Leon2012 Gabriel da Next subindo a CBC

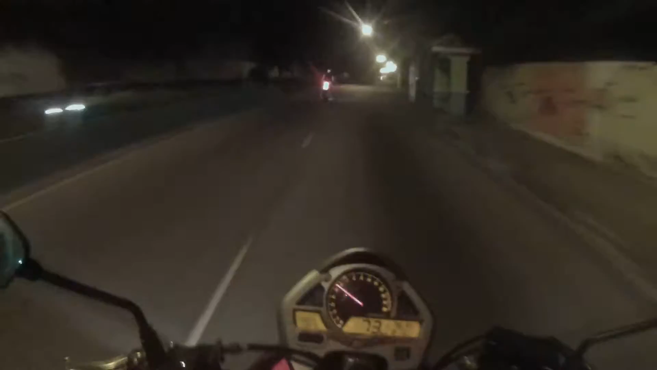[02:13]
O maluco entrando na frente do Gabriel ali sem dar seta. Depois leva um quarto de giro na orelha e acha ruim. Vamos, Gabriel, acelera aí, mano. Ó, 120, quase tá bom, né? O bagulho na reduzida ali solta até fogo.